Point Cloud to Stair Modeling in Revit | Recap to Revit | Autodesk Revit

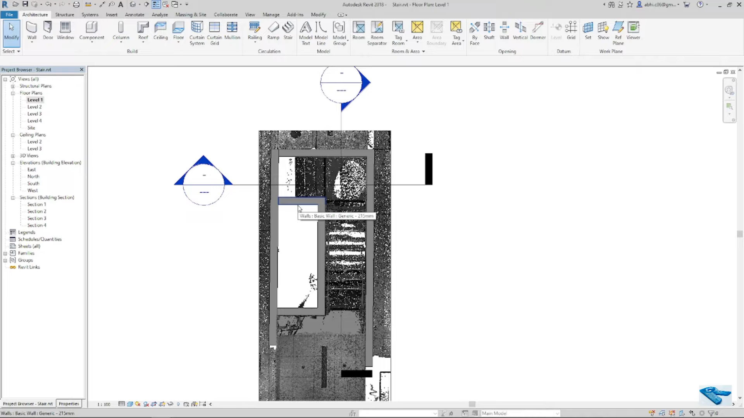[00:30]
I have placed the walls to create the precise outline of the stair, like this. I have placed the top and bottom floor also in the model. This is the floor. Now I will show you the stair modeling part only.
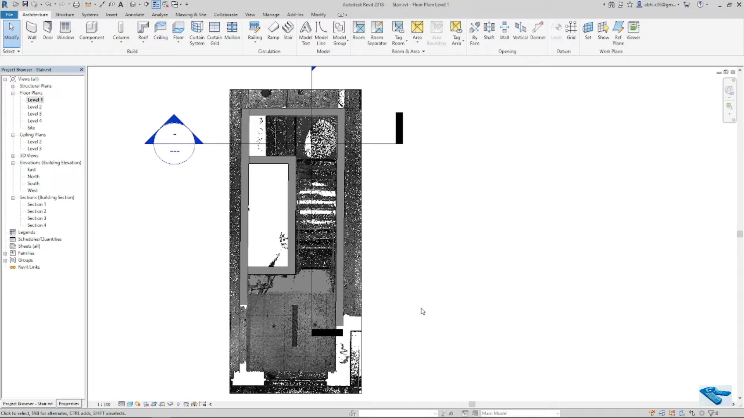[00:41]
Let's start the modeling part. To start the model, I will go to the specific floor plan. In this case, I will open level 1. We must have to match the stair model with the point cloud. To do that, I have placed two section lines on both flights throughout the stair, like this and this.
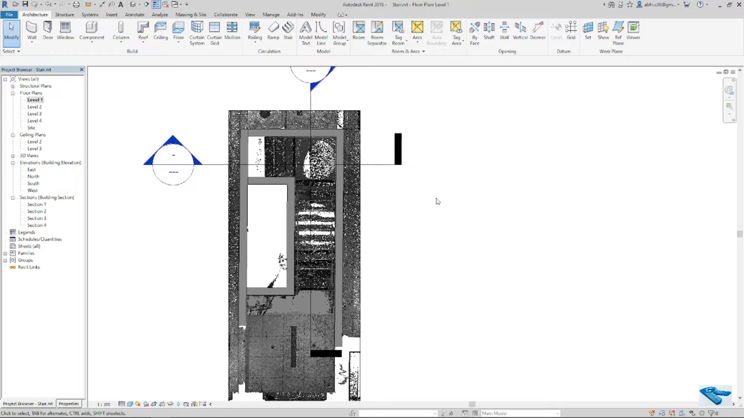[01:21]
I try to keep the far clip offset in between the stair width. It will help me to get the perfect sectional view of the stairs. Now I will go to the sectional view of the stairs. This is the far clip offset. These are in between the stair widths. Now I will go to the sectional view.
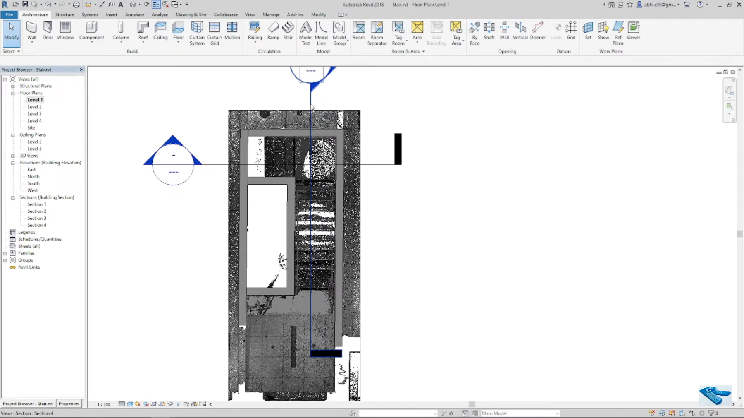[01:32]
In sectional view, I will draw some reference line on the riser position of the stairs. In sectional view, I will draw some reference line on the riser position of the stairs.
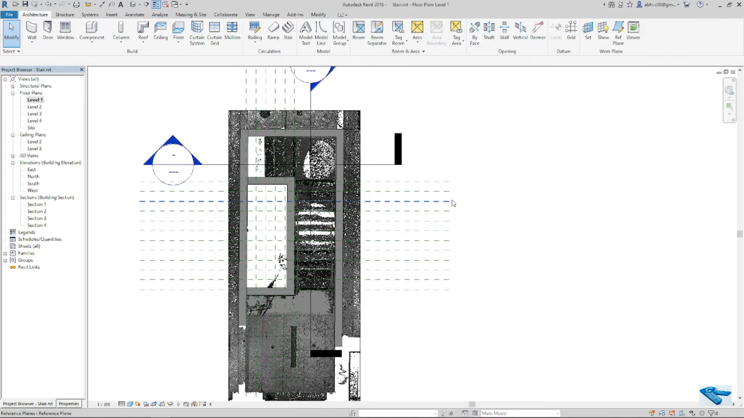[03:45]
In level 1, it seems okay.
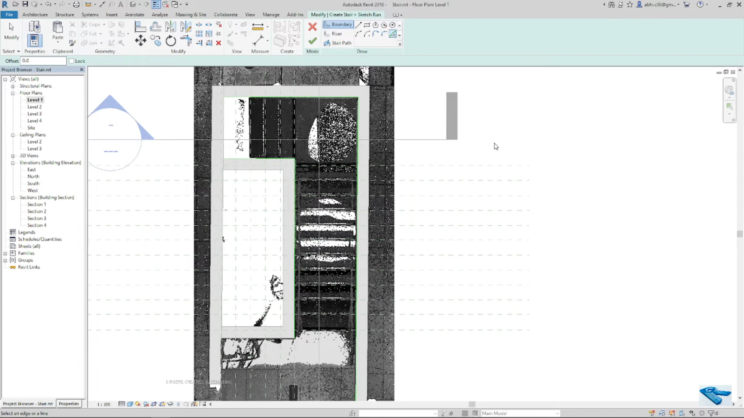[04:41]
Next, to place the riser, I will click on riser then pick lines. Now I will click on reference line like this.
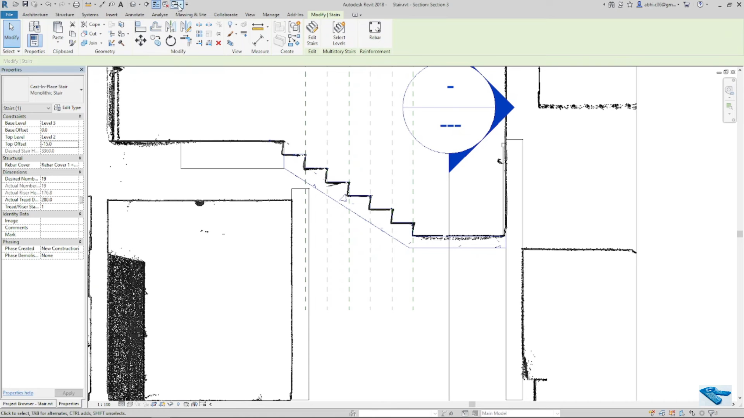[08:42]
if I go to the other section also ok now I will check it in 3D view if it's ok or not
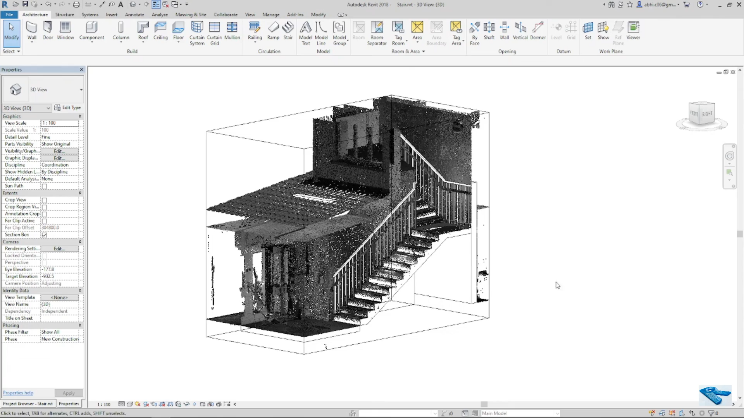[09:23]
you can check the model is perfectly matching with the point cloud
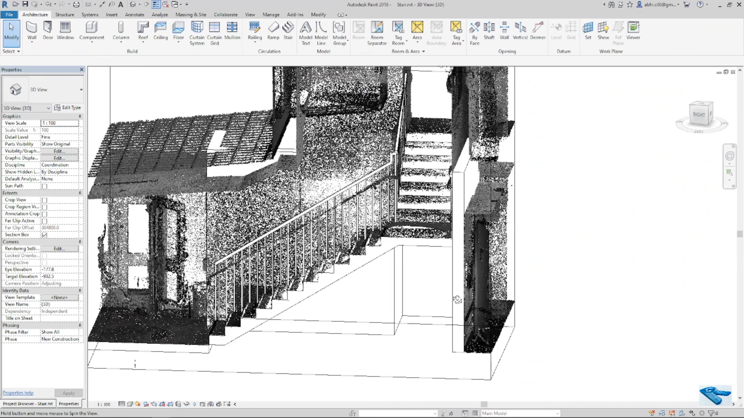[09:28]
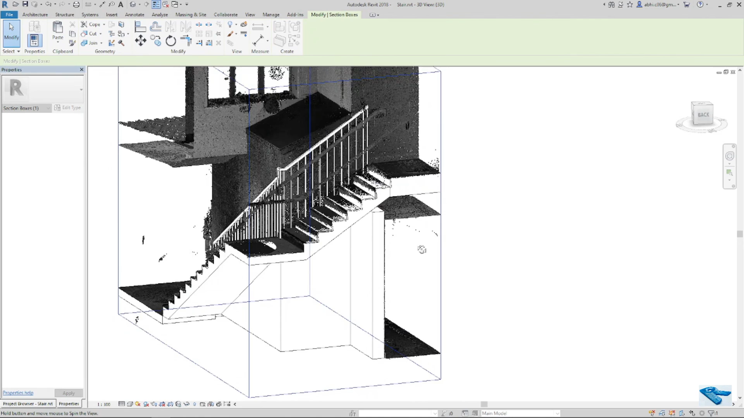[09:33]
the railings are not matching now with the stair we will ignore it now we will ignore it now I will discuss about it in another tutorial
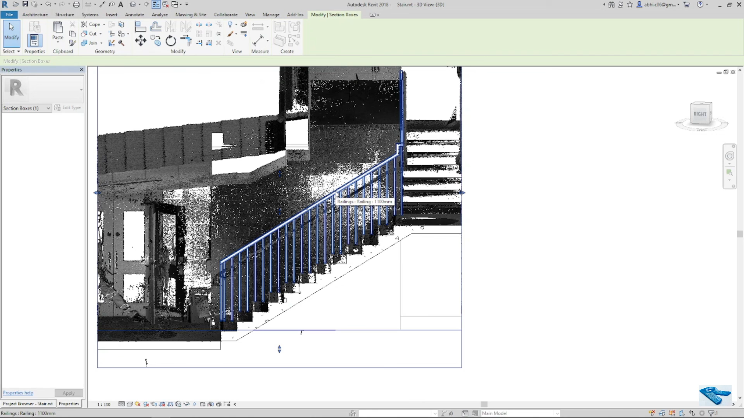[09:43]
so everything seems ok our model is ready